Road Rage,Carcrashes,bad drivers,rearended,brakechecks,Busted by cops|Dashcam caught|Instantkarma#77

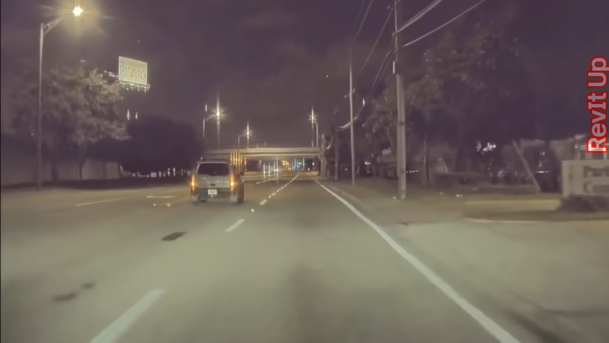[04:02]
You'll see very close to hitting that car and hitting our car.
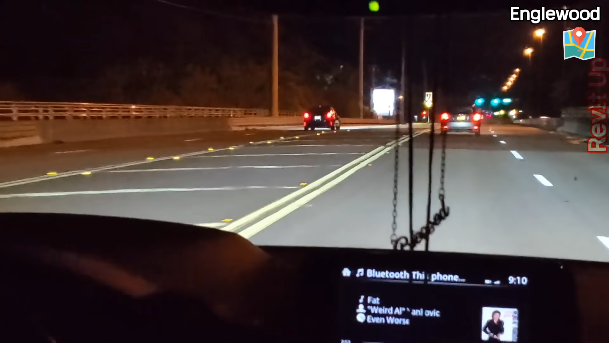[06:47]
There we go. We got somebody, a wrong way driver right there.